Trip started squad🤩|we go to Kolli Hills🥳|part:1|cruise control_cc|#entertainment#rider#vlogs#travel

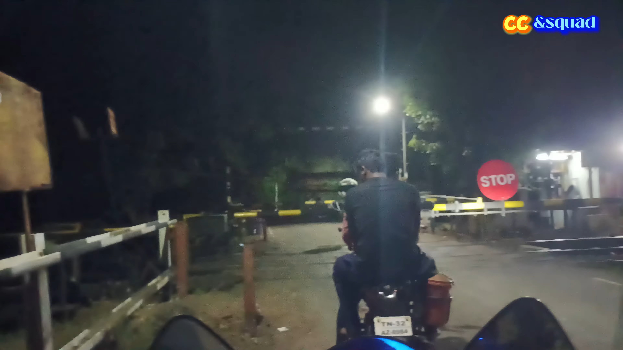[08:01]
ஸ்குவாடே ஆல்மோஸ்ட் நம்ம கிட்ட வந்துட்டோம். ஆத்தூர்லேருந்து அப்படியே லெஃப்ட் எடுத்து ட்ரெயின் வருதுங்க.
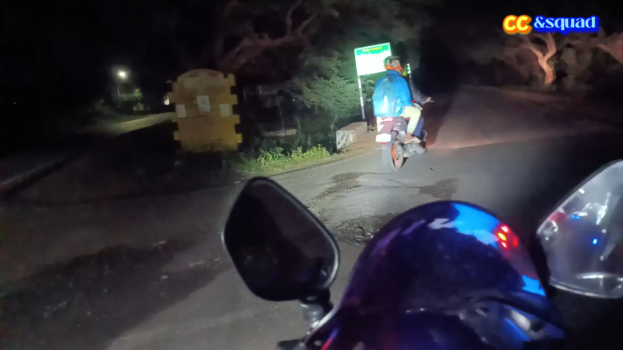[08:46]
ஸ்குவாடே நம்ம அப்படியே வந்து எப்போவுமே வந்து கொல்லிமலை போனாலே இந்த ரோட்டில் வரவே மாட்டோம், வேறு ரூட்டாக தான் போவோம்.